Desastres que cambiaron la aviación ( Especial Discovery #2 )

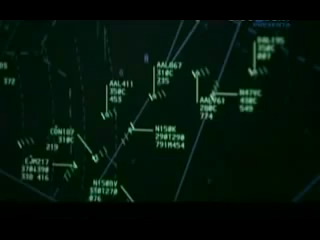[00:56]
A 182 metros, el piloto se encuentra con una ráfaga de turbulencia y aborta el aterrizaje.
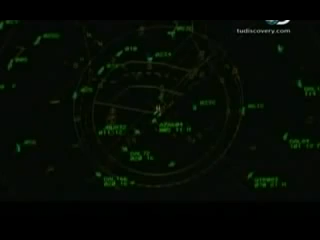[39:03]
Pero los oficiales deben empatar cada sonido en el radar con el código identificatorio del avión.